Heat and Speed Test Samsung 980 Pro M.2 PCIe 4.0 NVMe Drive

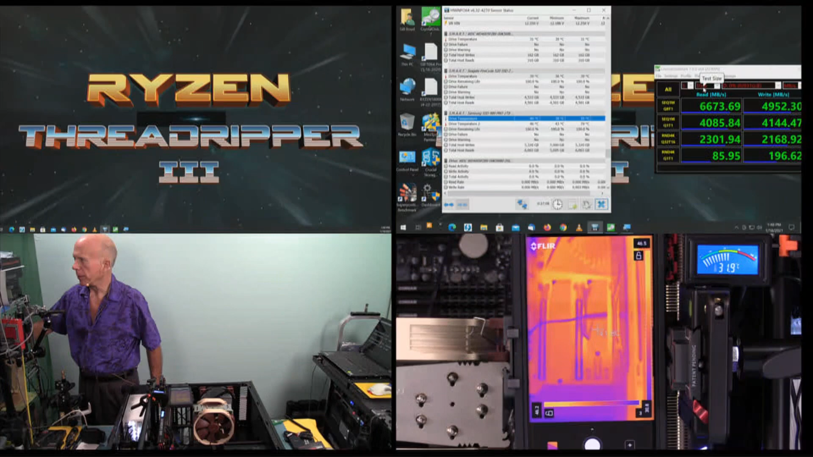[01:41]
And because this is a one terabyte drive, we've got the drive set for Drive D, which is the Samsung 980 Pro. And it's a one terabyte drive, so it'll be a one gig cache. So I'm going to select all and let it initialize. Then we'll watch in real time as this fluctuates with heat. Now like I said again, when I tried the Samsung software, it showed a static temperature. When I tried the Sabrent software, it also showed a static point, meaning it was a fixed point. It didn't fluctuate. So the only way I could see any kind of fluctuation was using hardware info from the sensors. And hardware info is reading two different sensors.
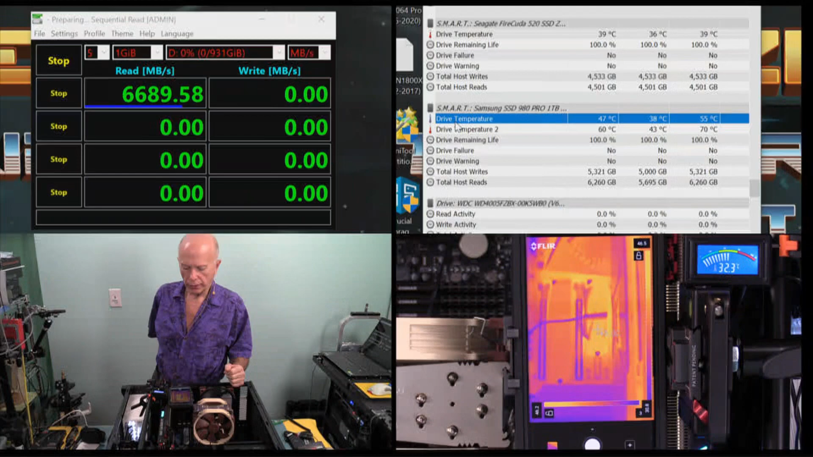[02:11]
And I'm curious where it's at. And as I look at the camera, the FLIR camera, as well as the digital thermometer. The digital thermometer is reading 32.4, but the FLIR camera is reading 46 degrees.
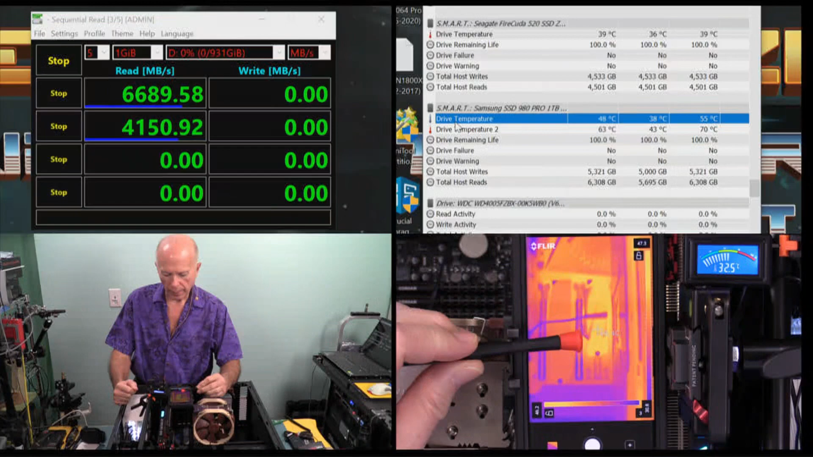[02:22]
So we're looking at 46.4, and hardware info is seeing 49 for drive temperature.
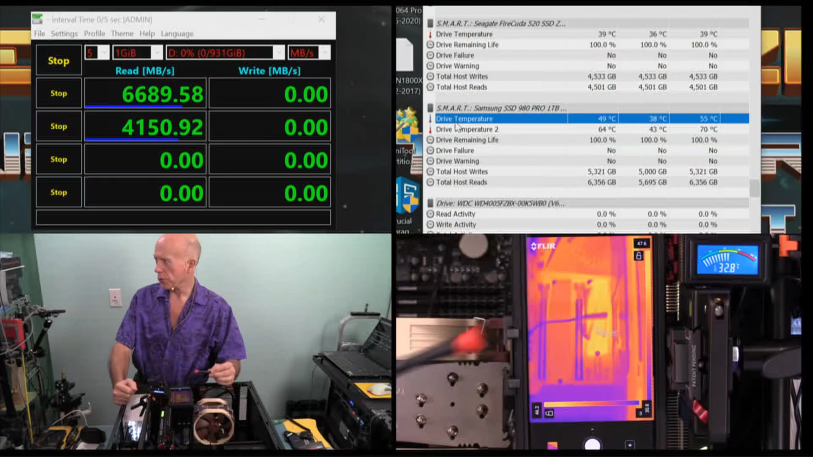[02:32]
Drive temperature 2 is reading 61. And if we're, if you're trying to figure out the difference in where everything is at, on the bottom is where the screw is at. So on the top is where the controller is at. So the sensors in the middle, the sensors about where the cache is at. The temperature we're reading would be on, since this is the screw, that's the first stack of memory and the second stack of memory.
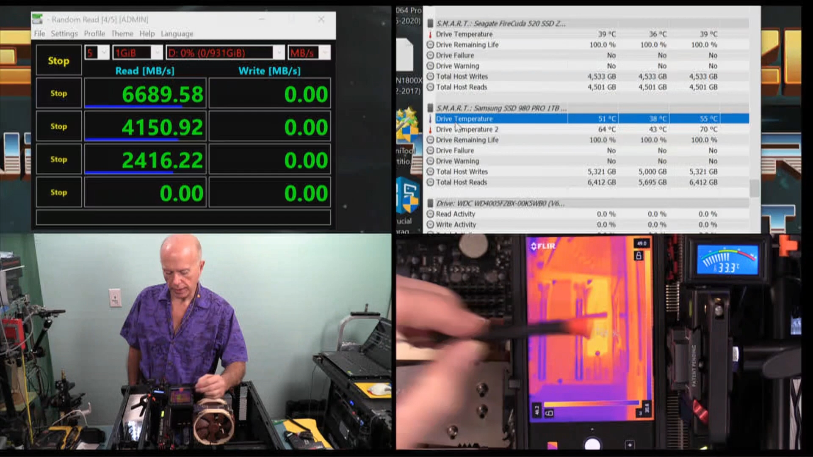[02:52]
And it's interesting to take a look at this camera as we see this right now.
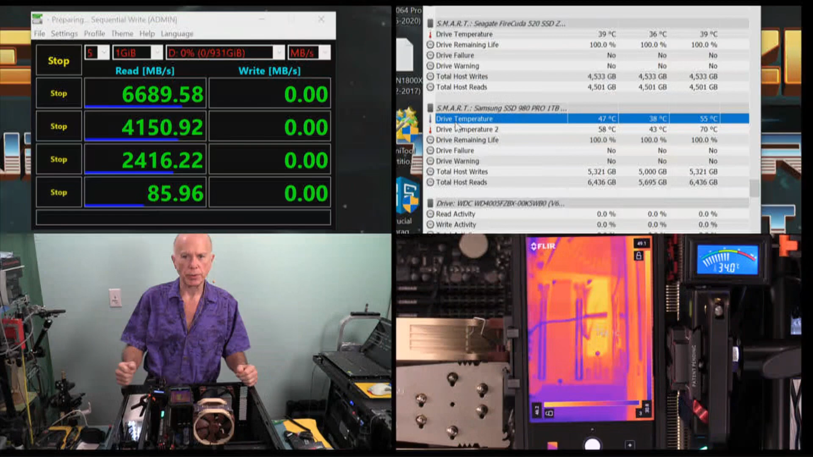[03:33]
So I find it curious right now. We are at 48.4 degrees and drive temperature at 50 degrees. 48.7, 48.8, 48.9 and that's up at 52. So I know this, when I say this, I know the FLIR camera is reading an actual temperature reading. I don't know if we're getting a temperature reading with hardware info based on power. But either way, we have two approximations that we can look at.
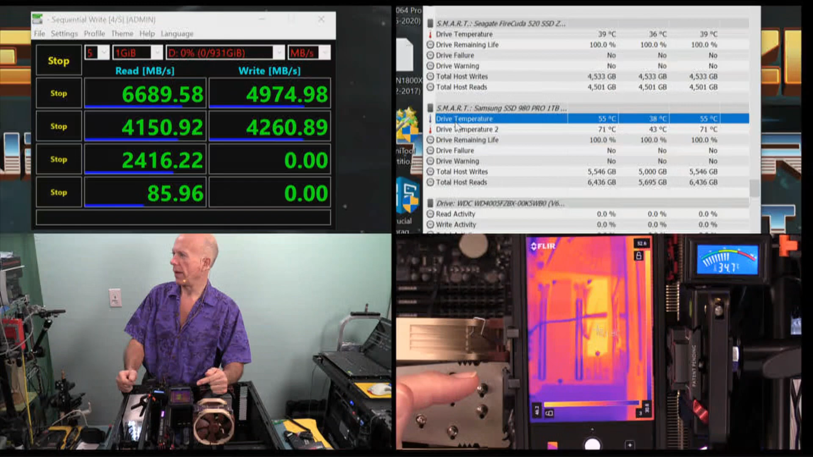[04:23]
And comparing that with a FLIR camera, the readings are pretty close. I've got 51.4 degrees, 51.7. So 51.7 on the FLIR camera and 55 degrees from hardware info. The test hasn't finished. Usually the heat will peak at about this point when we're at phase two of the writing. And again, our numbers look pretty good, I mean for a second generation drive. And again, this is PCI Express 4.0. We're testing on the Gigabyte TRX40 Designate Motherboard.